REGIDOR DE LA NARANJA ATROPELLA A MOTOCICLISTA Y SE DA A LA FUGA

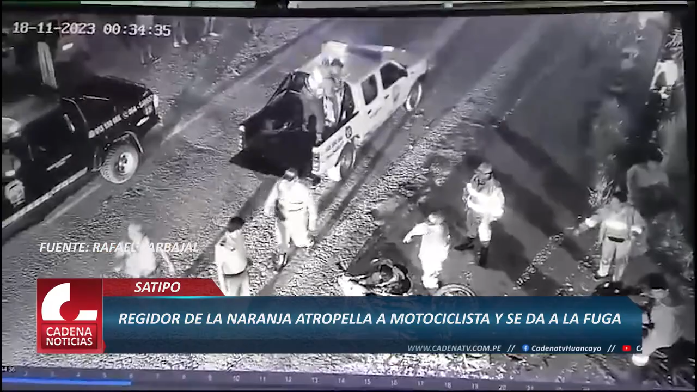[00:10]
En las primeras horas de este sábado 18 de noviembre, a la altura del sector Betel, se dio un terrible accidente, entre una camioneta y una moto lineal,